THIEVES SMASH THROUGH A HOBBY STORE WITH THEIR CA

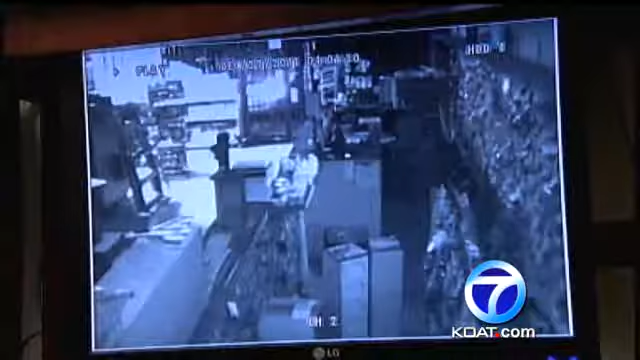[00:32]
3 o'clock in the morning, and a car smashes through the window and bends the metal gates of the Hobby Pro store at Wyoming and Manal. Let us catch you. One thief pushes his way through an opening at the bottom, but it's not that easy, so he ends up crawling in on his hands and knees.